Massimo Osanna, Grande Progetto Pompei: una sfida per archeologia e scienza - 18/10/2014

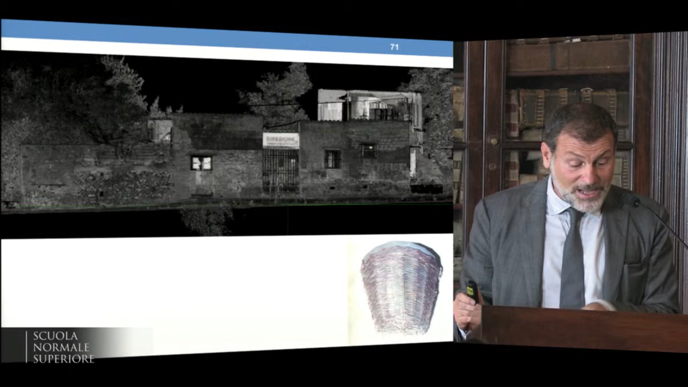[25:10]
una camera climatizzata e a studiare per la ricostruzione degli ambienti naturali dell'area vesuviana tutti i materiali organici rinvenuti a Pompei e ospitato tra l'altro in un luogo molto
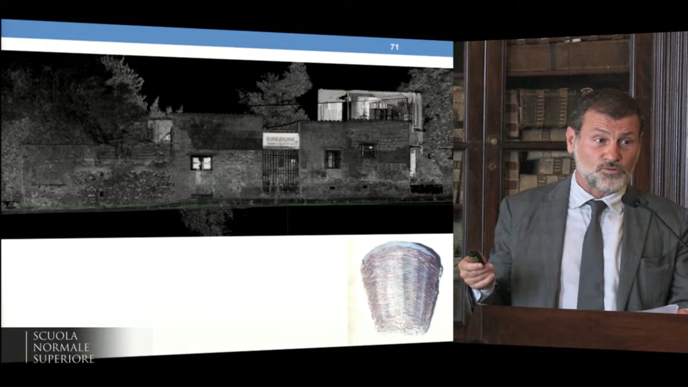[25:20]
suggestivo che è la vecchia direzione di Fiorelli all'interno del sito archeologico e
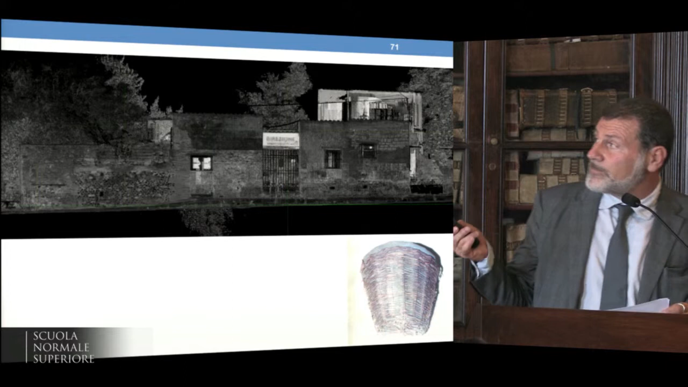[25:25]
ovviamente con una serie di annessi anche in container per esempio camere climatizzate o luoghi in cui possono essere conservati i legni in attesa del restauro